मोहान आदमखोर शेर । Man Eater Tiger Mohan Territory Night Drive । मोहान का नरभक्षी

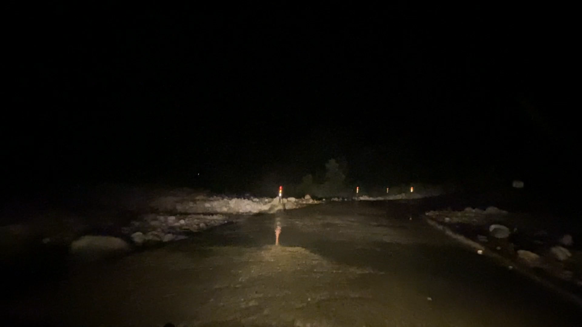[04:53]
अभी हमारे यहां के लोकल से भी बात हुई कि तो यह जो आपको दितरा है नदीदा चोर यहां पे टाइगर की साइटनिंग होती रहती है अभी थोड़ी दिर पहले हम देख धाबे पर भीदे लोकल तो हमें भी एक ही रगी कॉल समाई थी जो की अलारम कॉल होती है और इनें
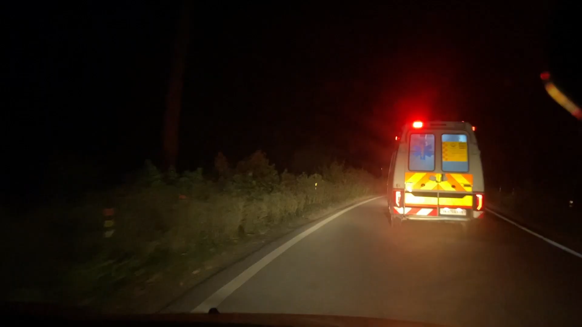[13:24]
यह एंभूलेंस है वाए एक सुआ उत्रा-घंड की
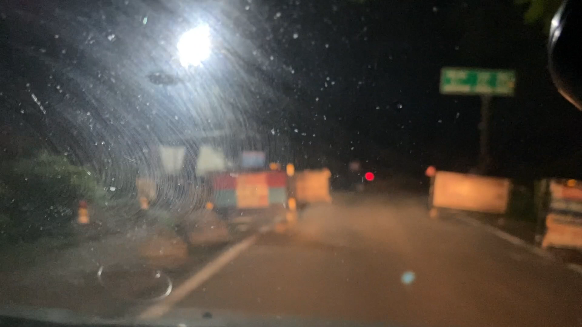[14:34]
आप देख सकते हैं यह गर्जिया को और लेफ्टन साइड में आप गर्जिया माता कि मंतिर को रास्ता जा रहा है हम किसी दिन पूरा व्लोग बनाएंगे यहां पर गर्जिया माता बन
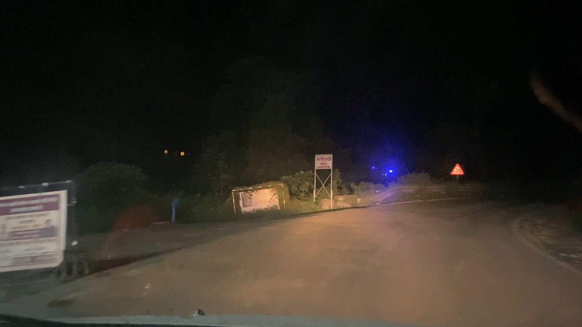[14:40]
दिरा के अभी हम बहुत लेट हो चुके हैं तो अभी हम अधामनागर की दाफ्ती कल रहे हैं ताइगर की तलाश में तो कि कुछी दिन पहले किसी टीचर के ओपर हमला किया है जो सुंदर अखाल से थोड़ा कुछ आगे ही था तो हमें यहां के जो लोकल से हमारे फ्रेंड से खौल
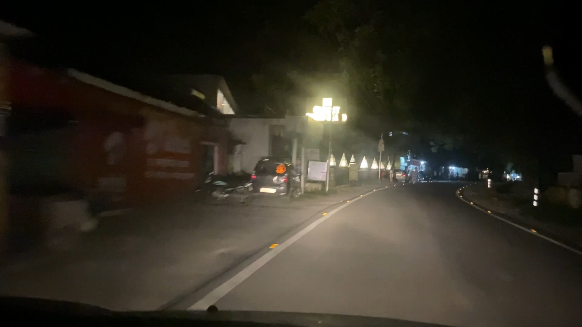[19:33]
यह आप देख सकते हैं यहां से सिर्फ आपको होडल सीन लेंगा है बहुत अच्छे-च्छे होडल्स हैं घर जैसे रामनगर तक अगर आप क�
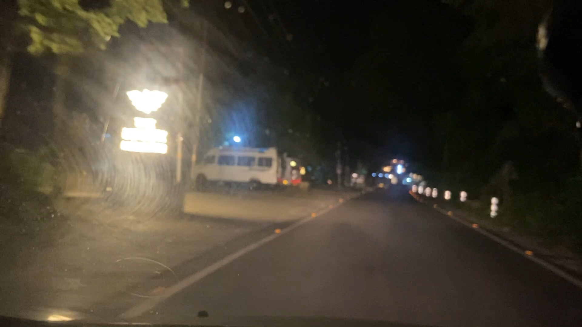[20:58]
लेकिन अरिक्मेंशन मसारा सारे अर्दल सारे रिजोर्स आप देख सकते
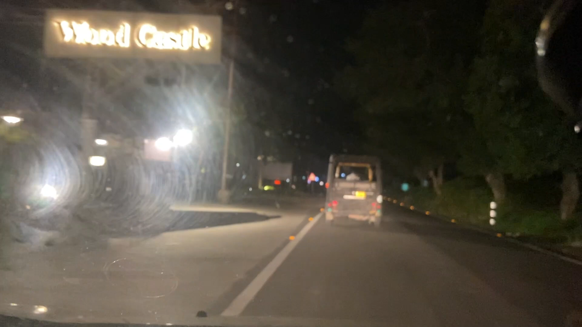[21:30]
तो वो आपके अफ्टोर में दोले ही अभी फिलाल के लिए बंद हैं आबाद
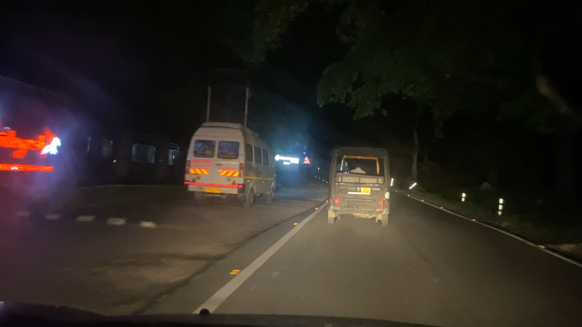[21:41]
लब माहिंद्रा यह लिए डीकोली आगे है यहां पर यह रेजिदेंशल है यहां पर डूबल्यू में आपको काफी घर में लेंगे यह रिजोर्स में लेंगे
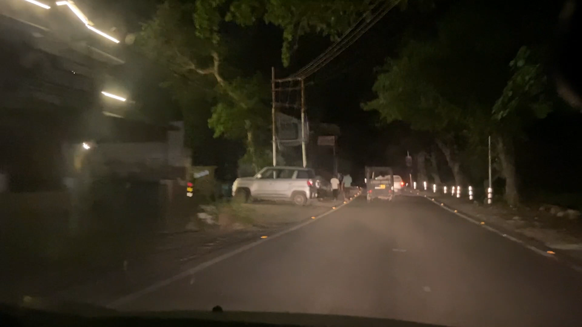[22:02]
दिकोली भी बहुत प्यारी चीए है यह क्योंकि मौस होंते होडल सापको इसी अरिया हमें मिले हैं यह डीकोली से रामनागर तक का सफर अब यह
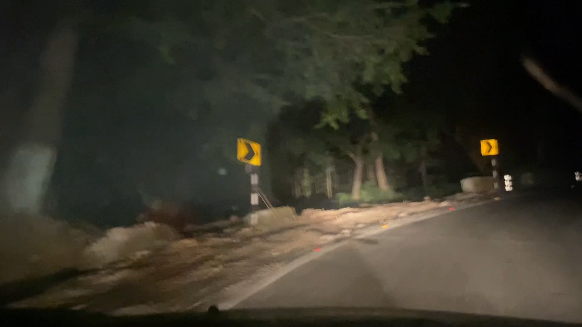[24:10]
अतीक रमण के चलते वह यहां से दर्गा को हटा गया गए अभी फिलाग बहुत ही परानी दर्गा थी पर उत्राकंट सरकार में इसको इसलिए है जब कच्छे रास्ते होते होंगे तो यह भी चंडल में हुआ गए